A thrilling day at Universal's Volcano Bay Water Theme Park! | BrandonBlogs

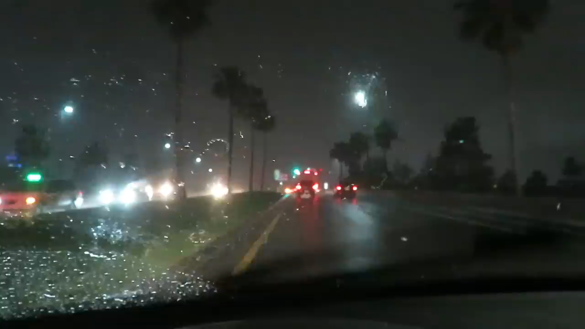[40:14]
There is one of the Volcano Bay buses. Probably not going to Volcano Bay. That's weird, the Volcano Bay buses are going off Universal property onto I-4. Never seen that before. Yeah.
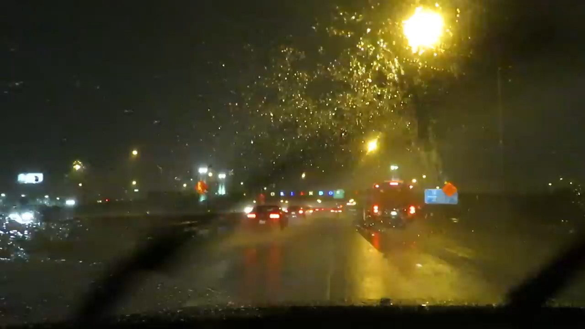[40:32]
I did not know that the Orlando, like, letters right there on this overpass were able to change colors. Like, I did not know that that was even a possibility. But yeah, I guess they're LEDs, they can change colors.
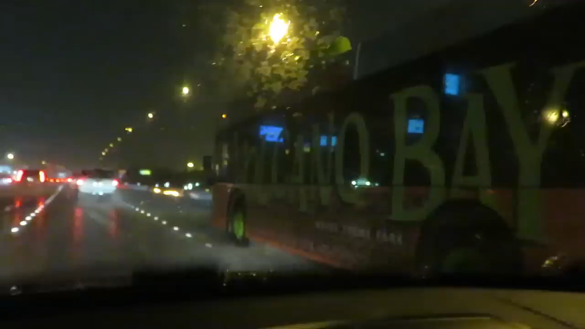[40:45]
I think another company owns these buses and that's why they take them off site.